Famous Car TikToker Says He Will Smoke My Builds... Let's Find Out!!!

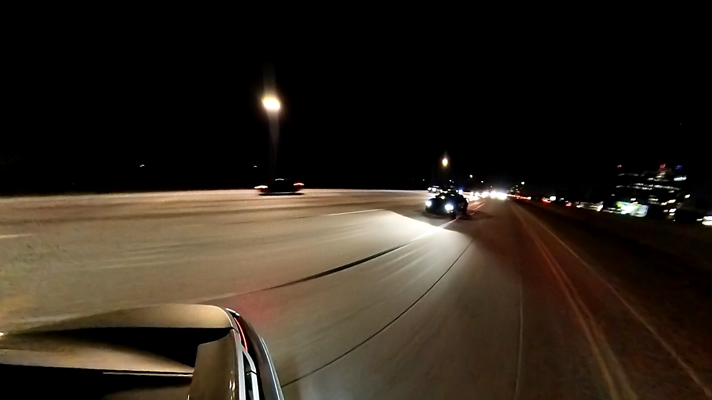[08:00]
So if you'll use my little measuring symbols, that is, in fact, probably about one bus.